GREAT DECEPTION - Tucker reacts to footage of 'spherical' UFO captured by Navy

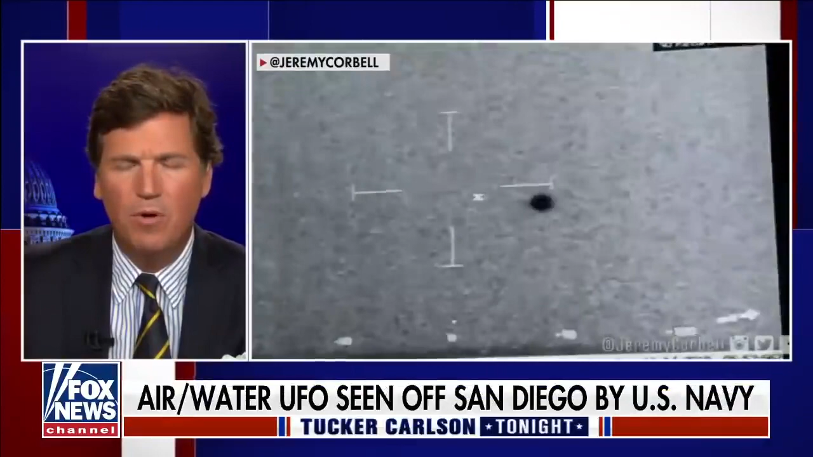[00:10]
We've interviewed a number of experts on the show, people familiar with footage in the possession of the U.S. military who have said there is tape out there of unidentified flying objects descending from the sky and then disappearing into the ocean. Well, today, that video emerged. The Pentagon has just confirmed that the footage is real. You're seeing it now on your screen. It was taken by the Combat Information Center on board the U.S.S. Omaha on July 15th, 2019, off the coast of San Diego.
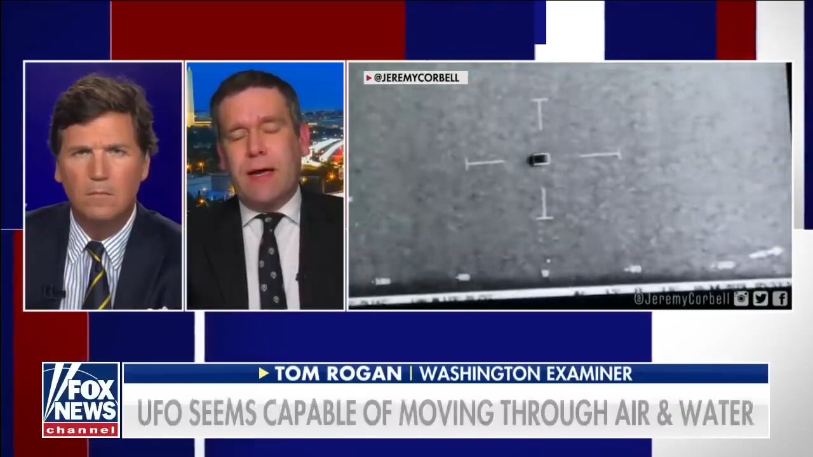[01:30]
this continuing trend of truly unexplained things coming into the public consciousness more than they have before.
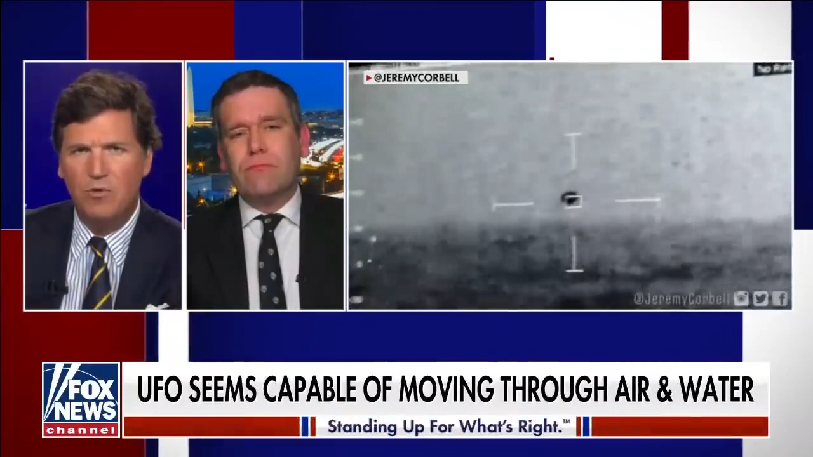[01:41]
If you listen to this with the sound up, you can hear the guys who are monitoring this video in real time gasp when it seems to disappear beneath the wave. So this kind of takes the weather balloon off the table or some meteorological phenomenon off the table.
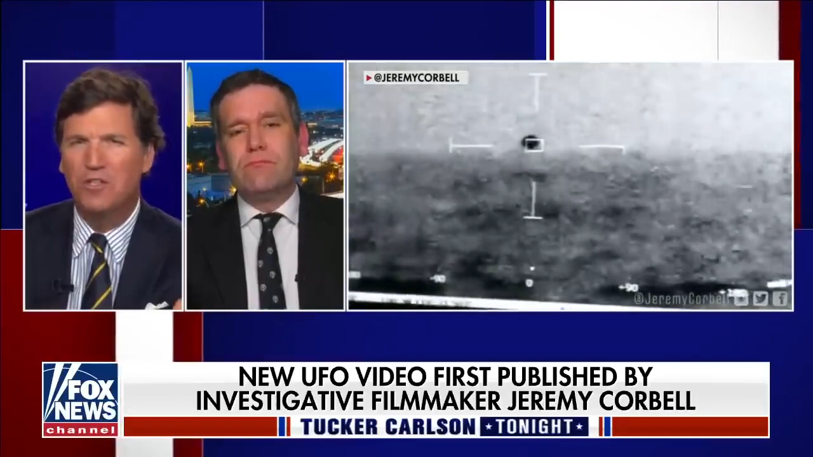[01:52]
I mean, clearly, we're looking at something that is, as you just put it, being intelligently controlled, and it's going underneath the ocean and then disappearing. I mean, we're sure that this could not be a foreign nation in control. Yeah, that is the—yes, and that is why you see people like Senator Rubio leaning into the subject, the military, Office of Naval Intelligence, which really leads the military effort researching this.